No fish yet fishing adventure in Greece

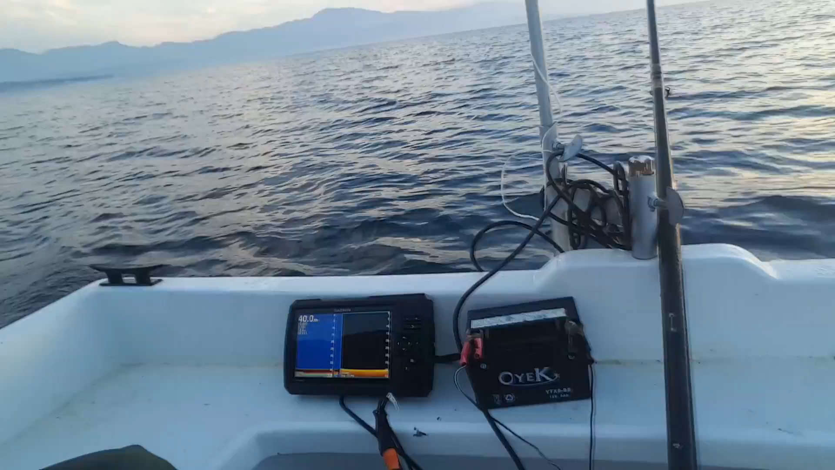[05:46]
up everything's cool let's still put in some petrol but uh we've got too much already in the tank so we've got no problem but i must remember to put it in anyway um
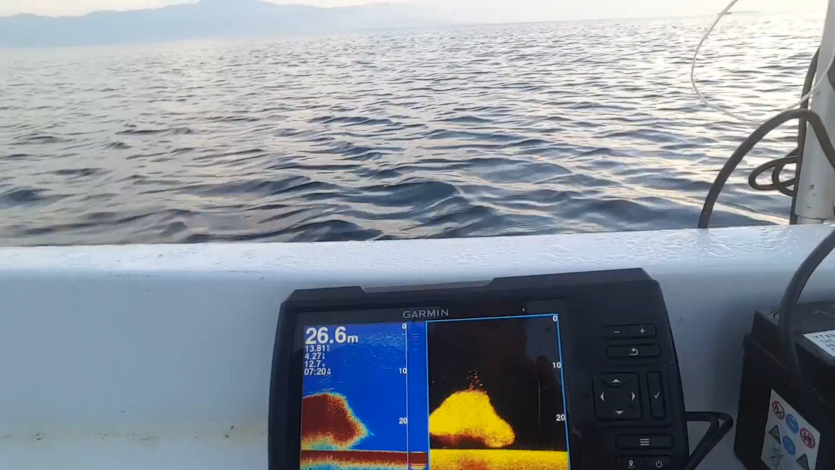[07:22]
On screen: depth 26.6 m
as you can see it's a whole load of fish so now if we're going for sabiki
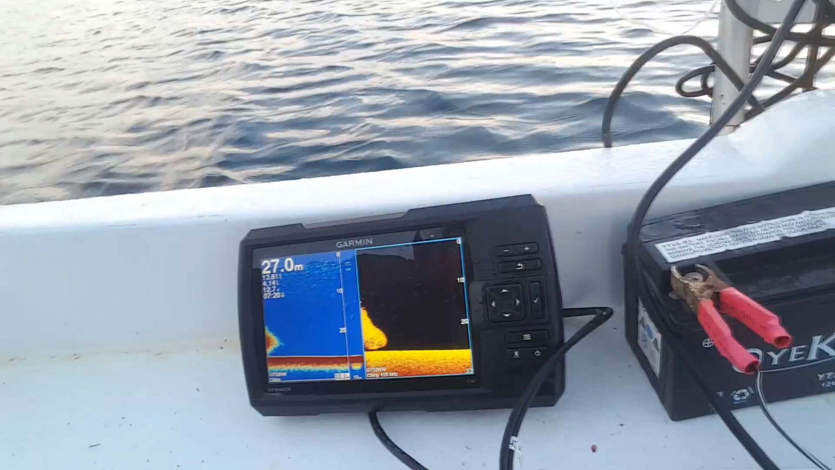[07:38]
On screen: depth 27.0 m
is we're going to pull over it and then i'm going to come back and talk through it again a
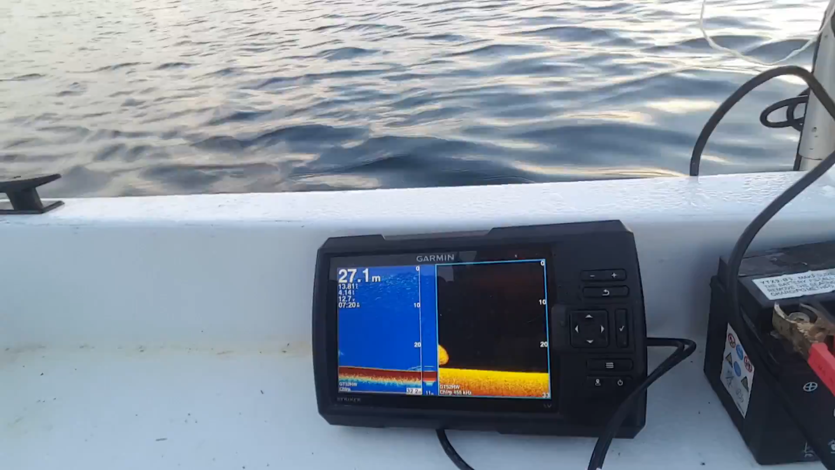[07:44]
On screen: depth 27.1 m
couple of times because there's another school coming up just now
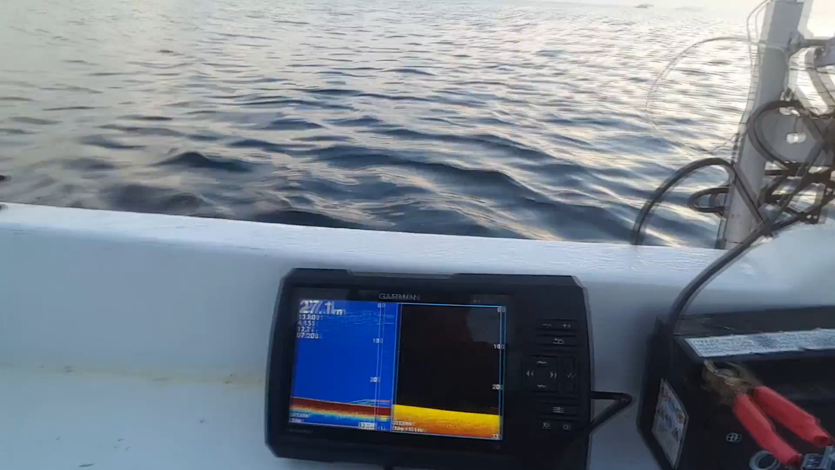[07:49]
what
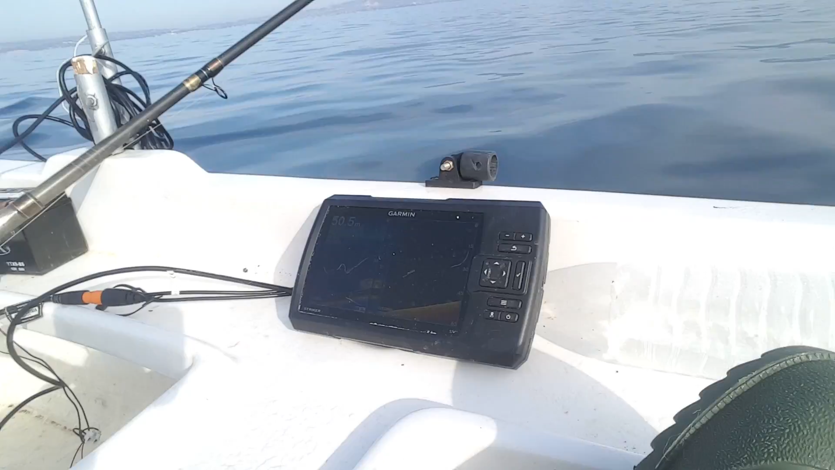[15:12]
be his neck as well so i'm not sure that could even be his neck seems to be a very steep ledger as well wow actually it's getting
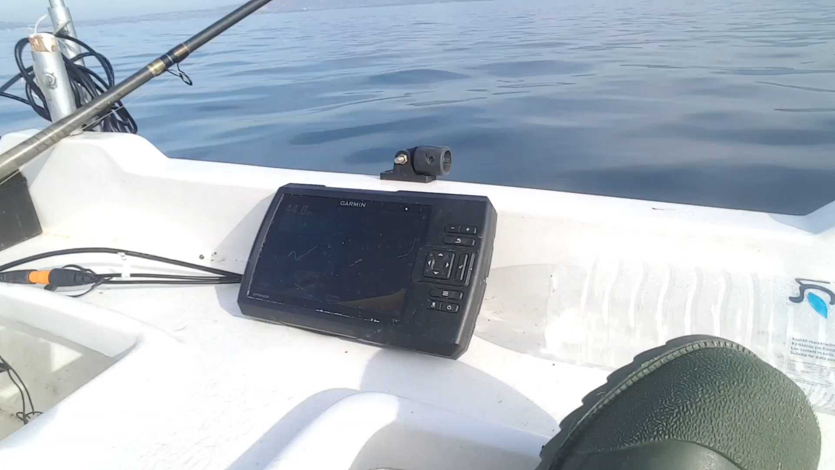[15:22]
a lot more shallow the the leeches uh oh wow that's insane amount of fish wow all right there's a lot of stuff happening here holy macaroni
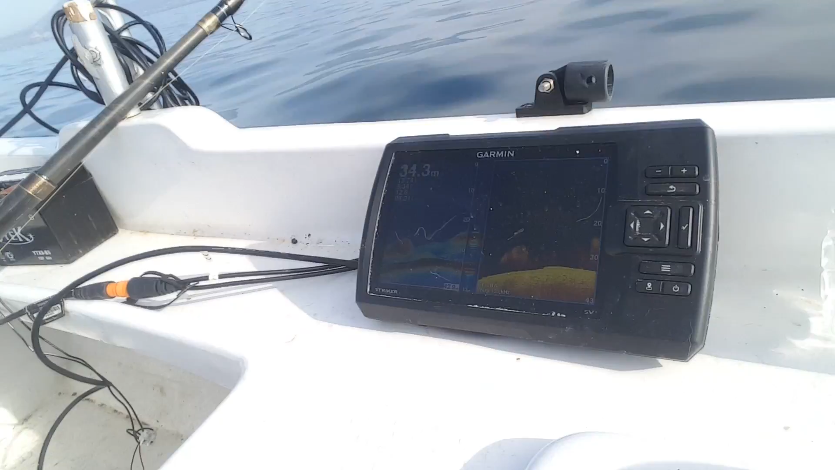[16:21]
On screen: depth 34.3 m
wow okay there's some serious fish here